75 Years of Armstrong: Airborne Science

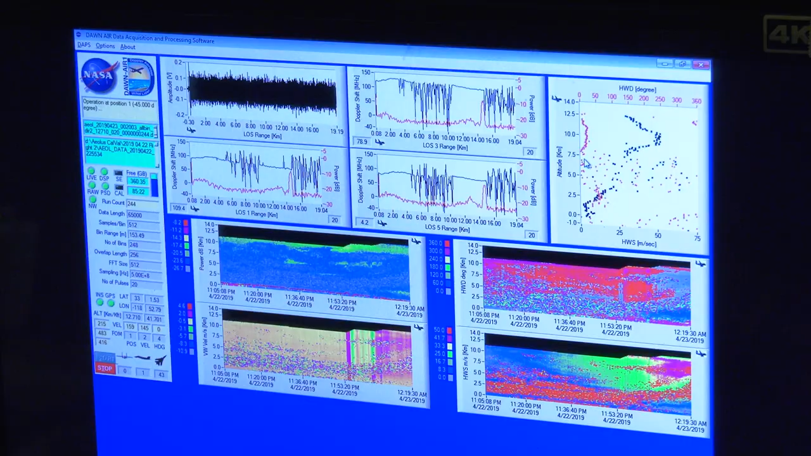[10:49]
We're trying to measure every 300 feet as we go up in the atmosphere
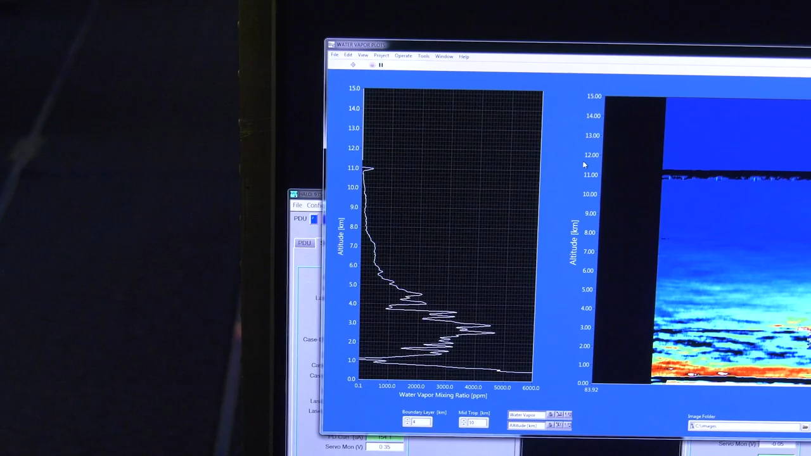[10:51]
and about every couple miles as the plane is moving along.